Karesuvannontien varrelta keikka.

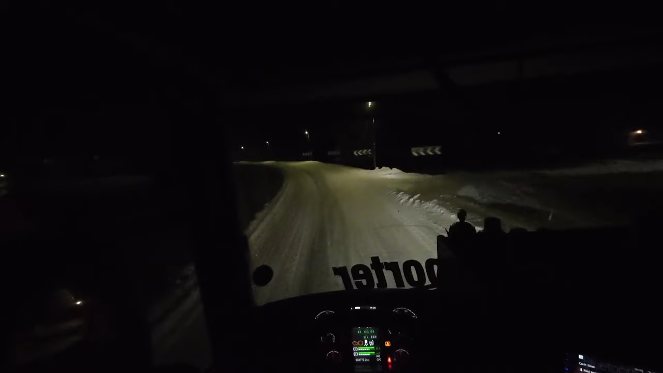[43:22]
Kyllä siinä taisi suomen kielellä olla tuo joen nimi. Kolmen nimeä siinä taisi olla päällekin. Täällä joku poika tietenkin 7-4-kanttisella e-parattorilla. Ei niinpä, on hyvin, on punaisia lamppuja. Ja heti sivulluis. Heti vastaheitolla tuonne kurviin.